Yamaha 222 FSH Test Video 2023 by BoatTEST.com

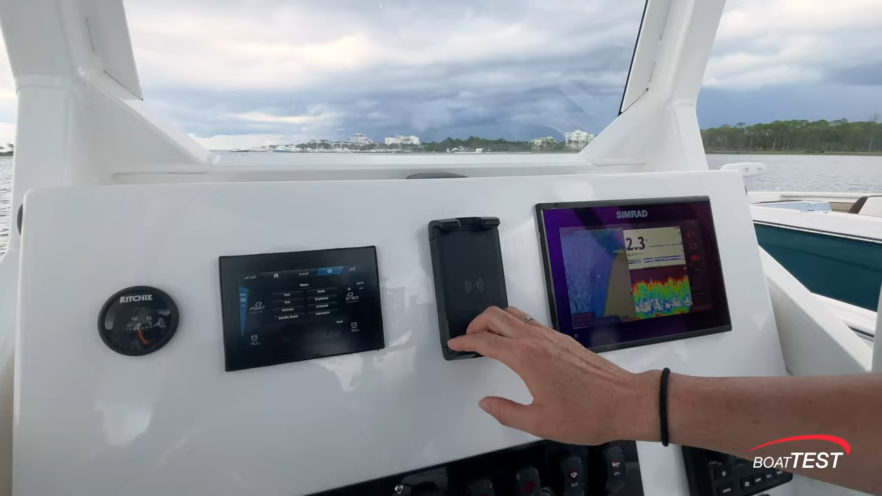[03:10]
In the center you have a phone mount with inductive charging
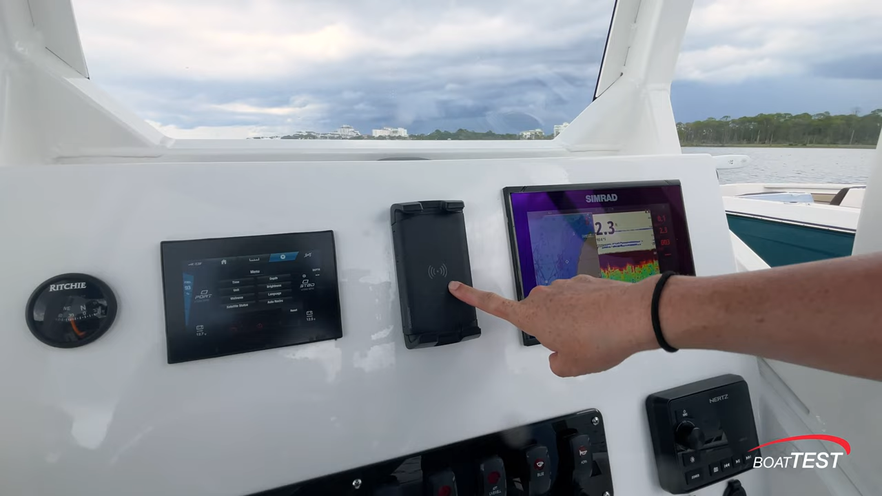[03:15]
and on the starboard side we have our Simrad display with our fish finder depth finder.